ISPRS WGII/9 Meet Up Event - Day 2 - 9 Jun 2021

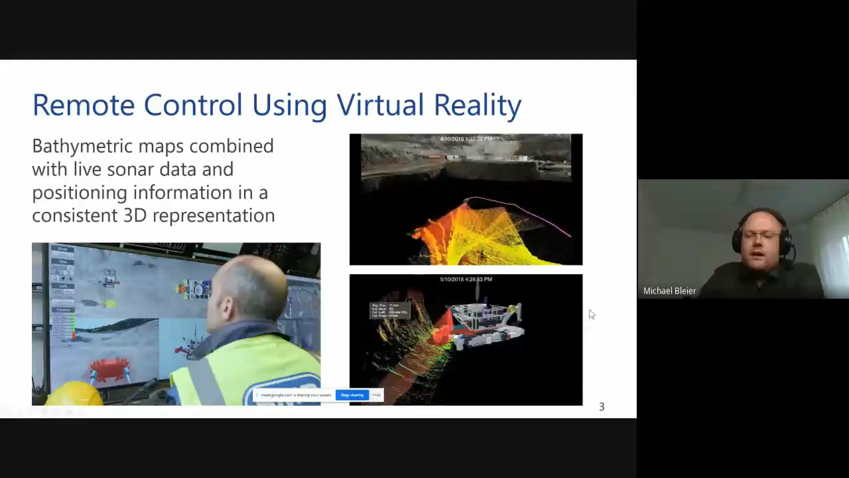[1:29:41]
and also like the mechanically scanning multi-beam here on the bottom right of the excavator, as well as all the articulation of the cutting arm and so on. So to give the operator a good situational overview of the mining scene and help him with remote control. Then increasingly we got interested in optical metrology in water. So we built our own little low-cost underwater laser scanner from like a lot of off-the-shelf parts. We employ there like a cross-line pattern. So we project two lines in this scene as a cross.